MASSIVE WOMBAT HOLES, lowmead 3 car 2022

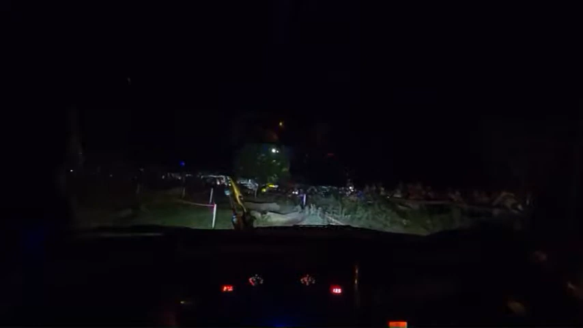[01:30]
Oh. Yeah, left track, left track, left track.
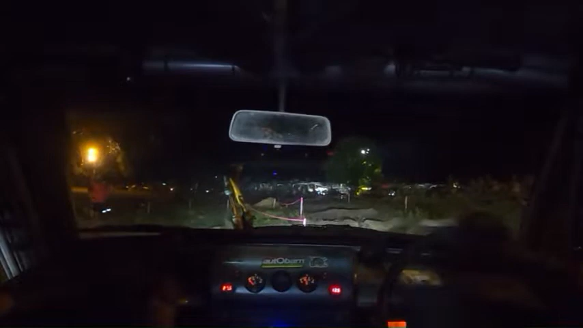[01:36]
Right. The dig outs to the right hand side? No. Okay.